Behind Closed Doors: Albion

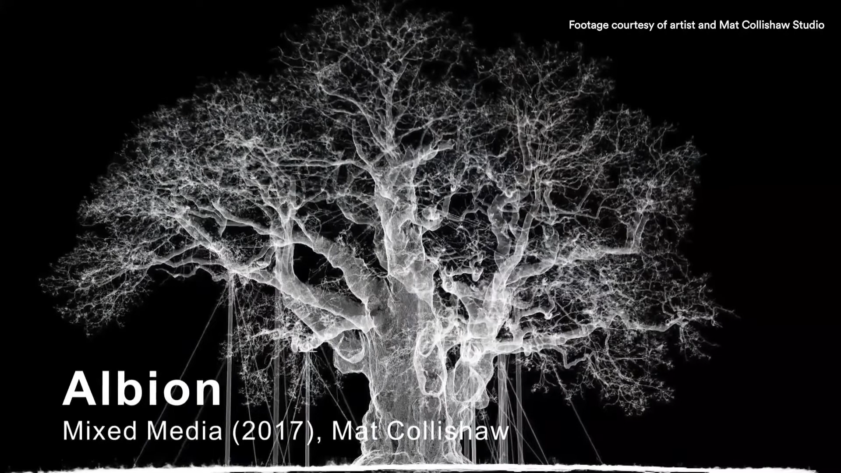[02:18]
oak tree so I then have a virtual three-dimensional version of it
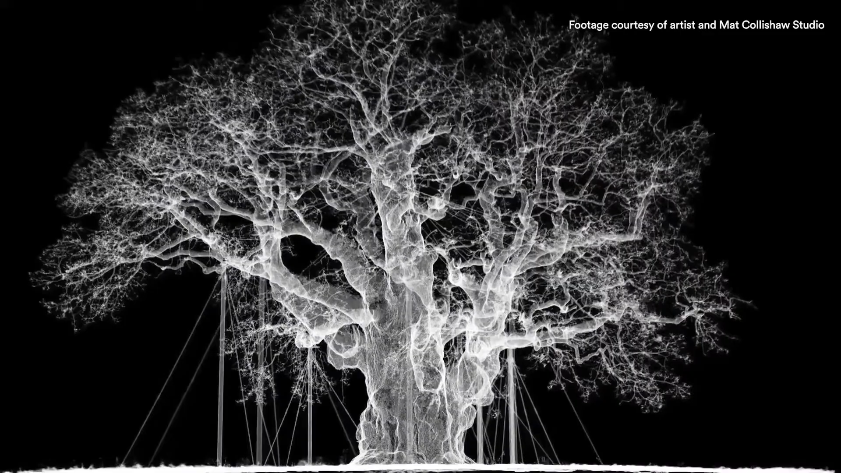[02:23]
in the computer I then rotate a camera 360 degrees around that tree which gives me a video of a very slowly rotating point
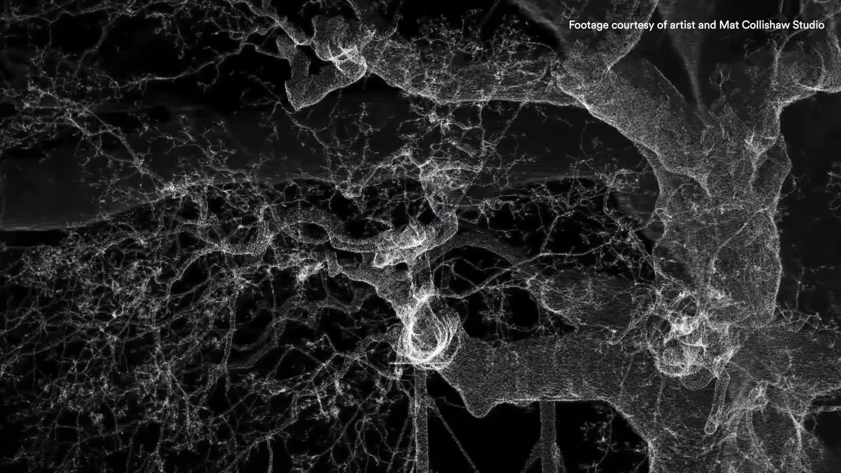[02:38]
cloud map of that tree takes 33 minutes to rotate in total I then project this video onto